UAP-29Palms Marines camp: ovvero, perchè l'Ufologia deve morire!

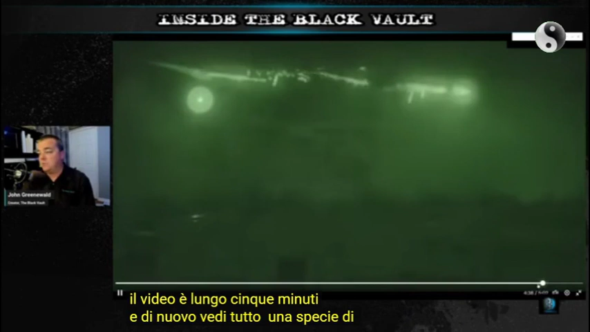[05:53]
cool nighttime footage it's all b-roll you get it from the department of defense so people like me that were working in television this stuff was gold because when you were talking about let's say 29 palms you could go to the department of defense and get actual b-roll from 29 palms and show some of the military activity but if you play to the very end watch this
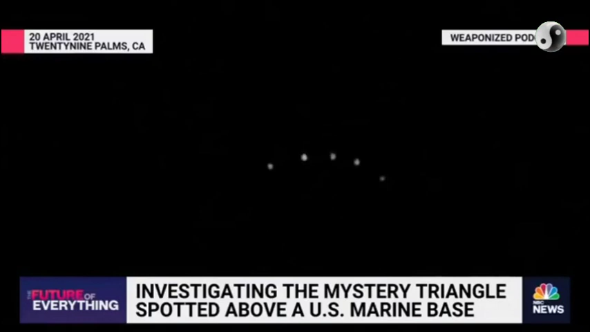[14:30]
those are not a loom rounds because loom rounds fall and and nobody shoots in a five gun section and there's more lights around it
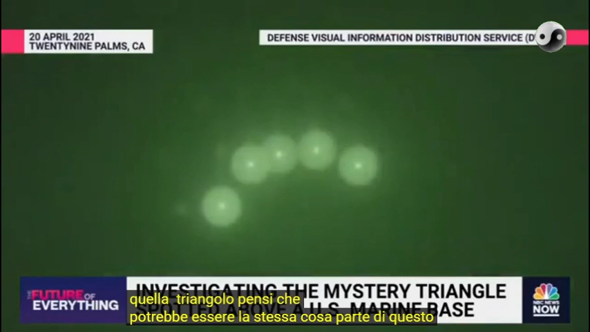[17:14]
exercise that you're seeing right here those appear to be flares kind of in a triangle shape do you think that that could be what these marines saw
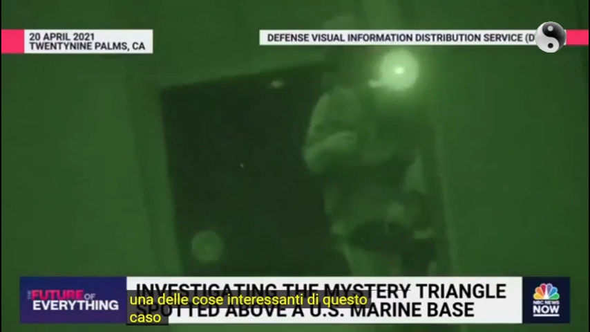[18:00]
that is declassified video that we're seeing right now of the training exercise the